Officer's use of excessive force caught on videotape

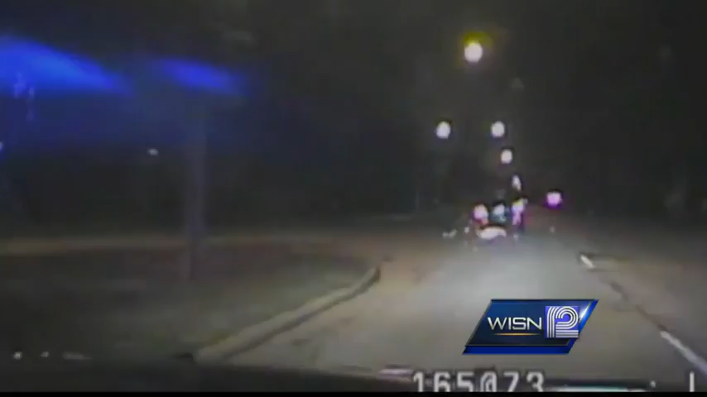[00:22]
IN THE WEE HOURS OF JULY MORNING, A SUSPECTED DRUNK DRIVER LED GREENFIELD POLICE ON A SLOW SPEED CHASE. THE SUSPECT WOULD SOON BECOME THE VICTIM OF BATTERY BY A POLICE OFFICER.